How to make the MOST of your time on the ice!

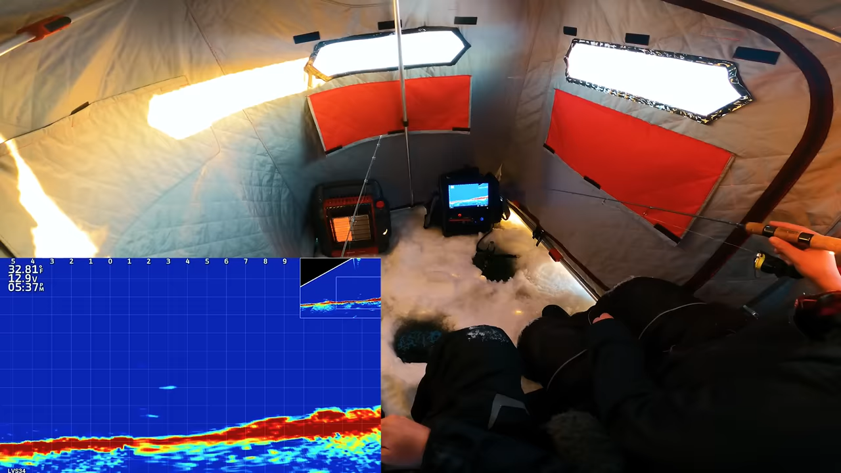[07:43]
So it's just a big jumbled mess, I don't know who's on who. He's on!
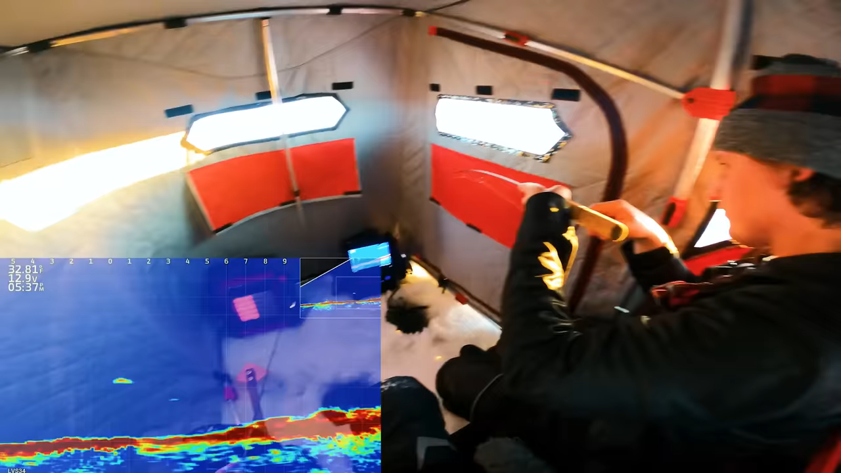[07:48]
Nice. There might be another fish down there. Prime time. Where are you at? We're on Lake of the Woods, we're in the 2000. Brandon and I are both fishing side by side, live scope heater.